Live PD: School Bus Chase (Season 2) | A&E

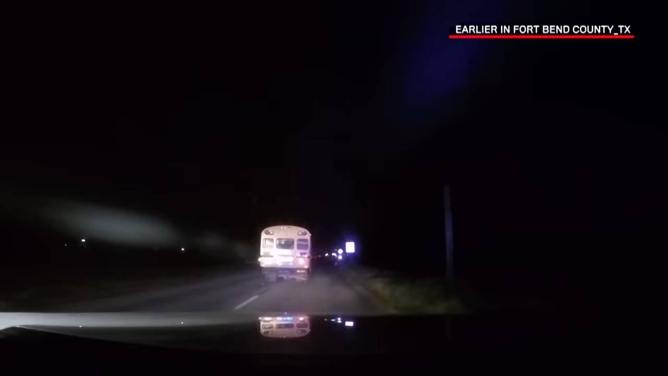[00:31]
The bus is refusing to stop. Driver with no lights on, and it looks to be like he's a young white male, possibly 16 years old.